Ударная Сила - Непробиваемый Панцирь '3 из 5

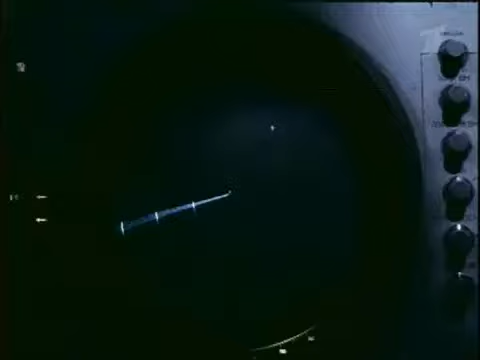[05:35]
Для надежного обнаружения и наведения в нем использовались две станции – радиолокационная и оптическая.